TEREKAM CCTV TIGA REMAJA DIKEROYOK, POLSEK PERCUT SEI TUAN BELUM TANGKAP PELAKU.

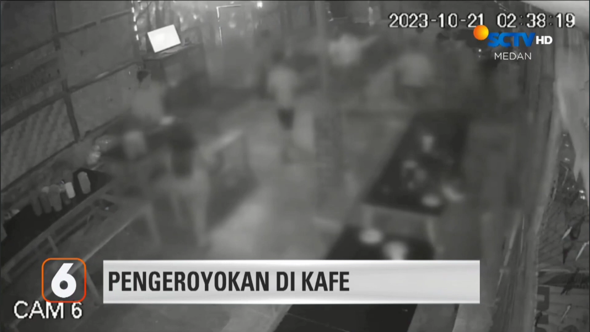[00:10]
Keributan terjadi di Kafe Bintang, Desa Bandar, Setia Kecamatan Percutsituan, Kabupaten Deli Serdang.
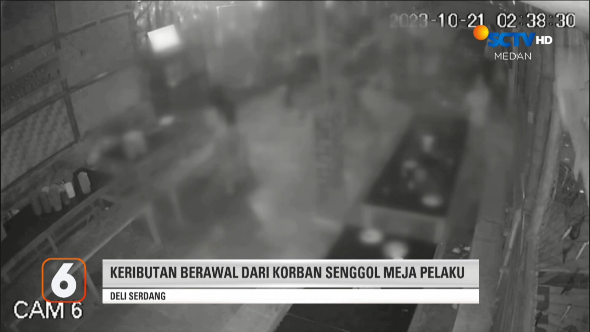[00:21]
Terlihat puluhan orang yang diduga kelompok organisasi masyarakat melakukan pengeroyokan terhadap tiga orang pria yang merupakan pengunjung kafe. Kejadian ini terjadi pada 21 Oktober 2023